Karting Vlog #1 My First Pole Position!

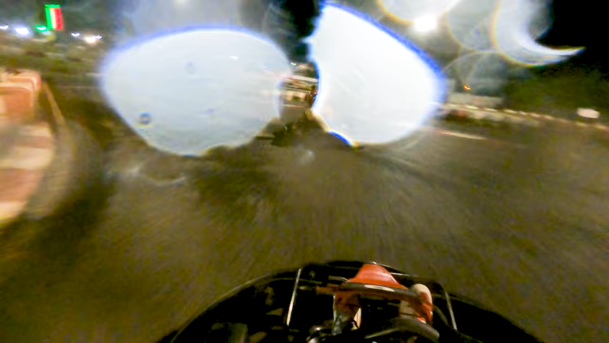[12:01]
Starting to rain pretty bad at this point. Yeah, excuse the lens. I really don't have the option. Get a great drive out of the right-hand sweeper here. Just a great drive.